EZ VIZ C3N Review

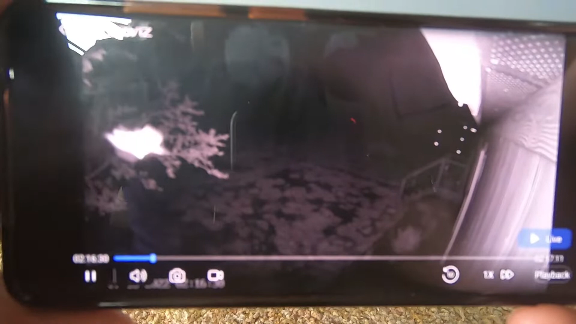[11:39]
two o'clock in the morning there's a little bug so that's what triggered the motion sensor it actually looks like a spider
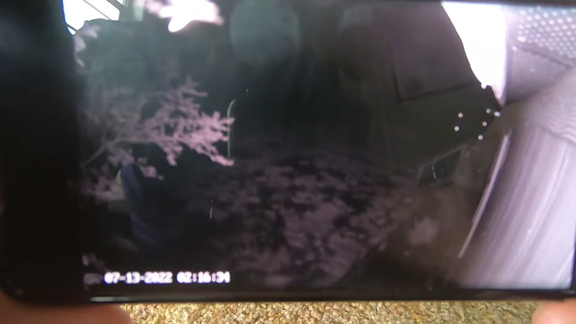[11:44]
that's what triggered the motion sensor to start recording at two o'clock in the morning so you can see
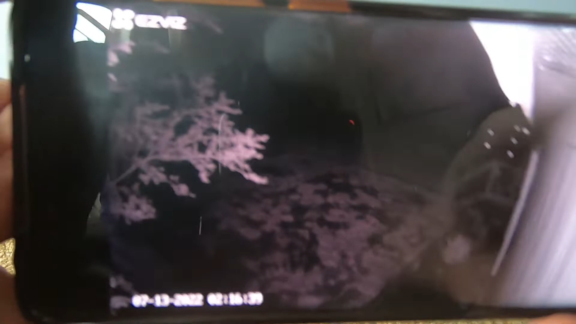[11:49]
it also does a little time stamped in here i'm going to try to bring it a little bit closer um
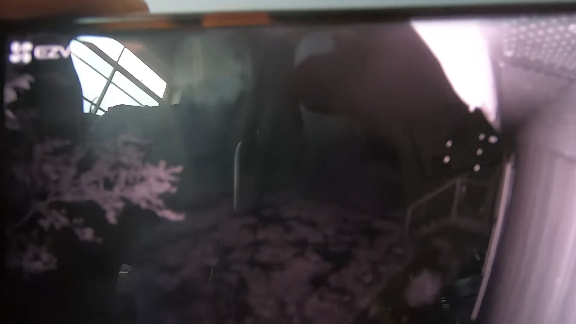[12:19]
that are flying around especially if you have if you have the cameras outside so just kind of a fun little fact so
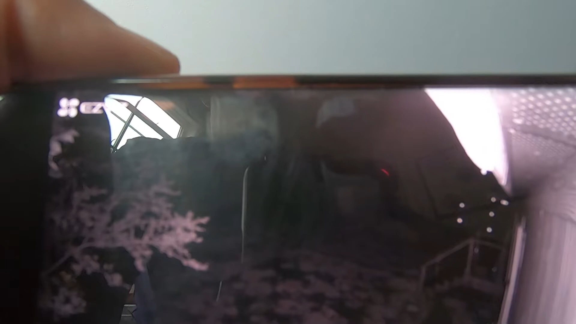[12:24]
that's what's going on with uh the night vision so here you see at uh at 458 when it started to get light um it kicked on again because of